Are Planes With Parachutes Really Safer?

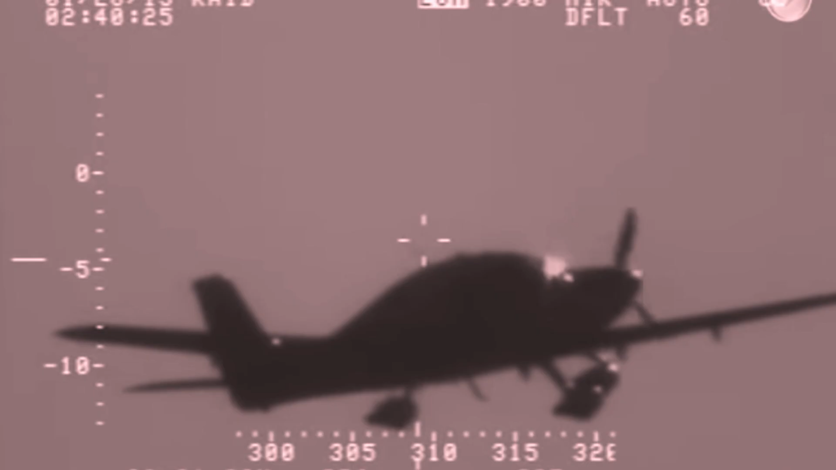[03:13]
In two seconds, the shroud lines are fully stretched. Then the canopy comes out of the deployment bag and begins to inflate. This skinny donut thing is called a slider, and it slows the canopy inflation to reduce deployment loads.
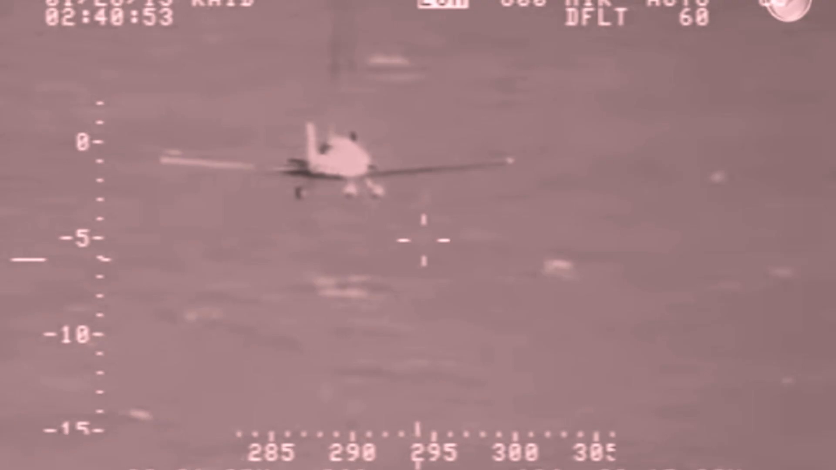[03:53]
the impact load to the landing gear and the energy-absorbing seats. As Dale Klapmeyer said, depending on the landing surface, the touchdown is no picnic. But it's not a train wreck either.
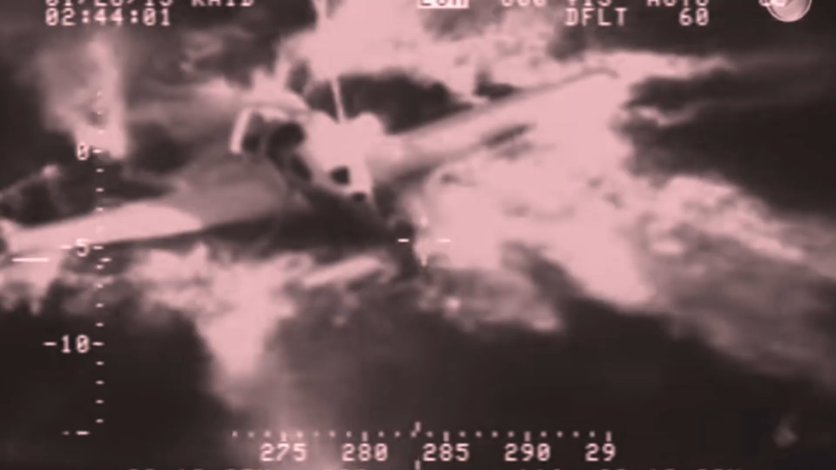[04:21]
This is probably the best video of an actual touchdown on grass with what appears to be no horizontal wind component.